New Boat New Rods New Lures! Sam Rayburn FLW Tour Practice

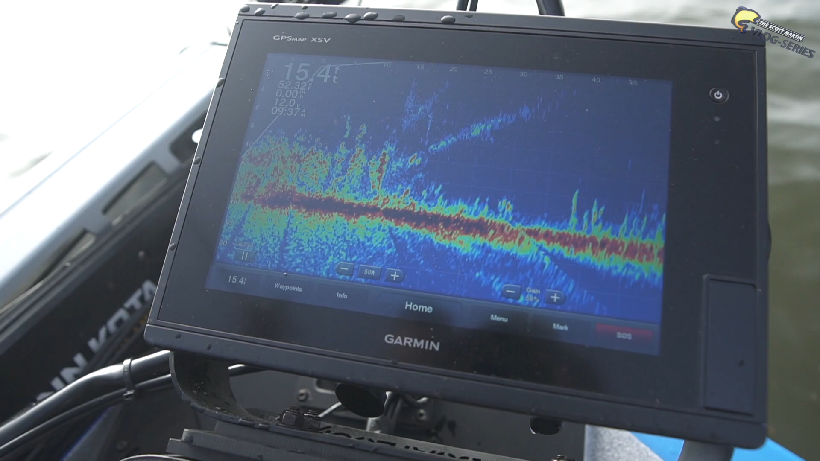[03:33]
There's a fish on it right now. There he is, got him. Dude, it's a good one too.
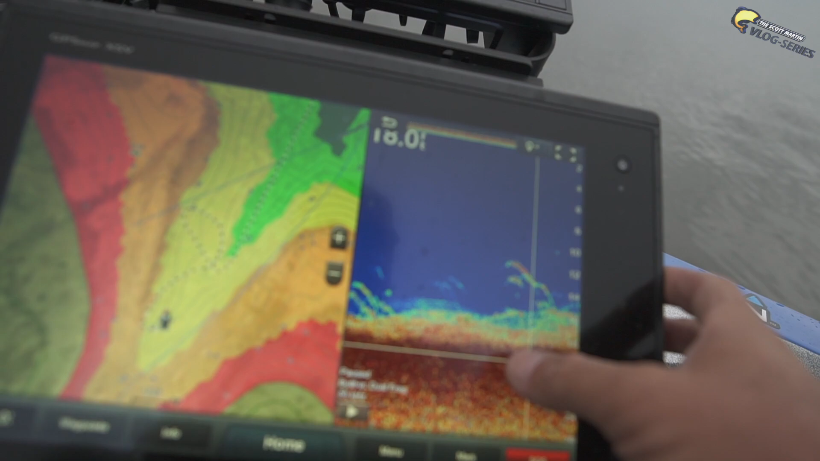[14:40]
Look at these fish. Look at them all right there.
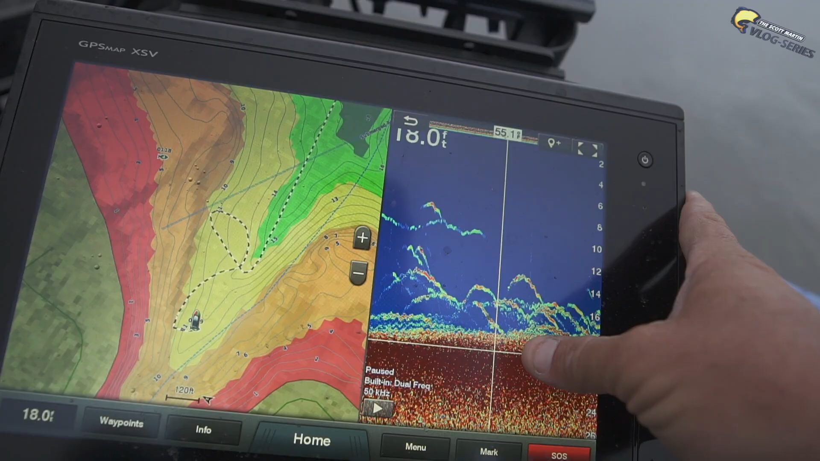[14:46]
Look at them all. That's a lot of fish. I'm just gonna say, throw that out there.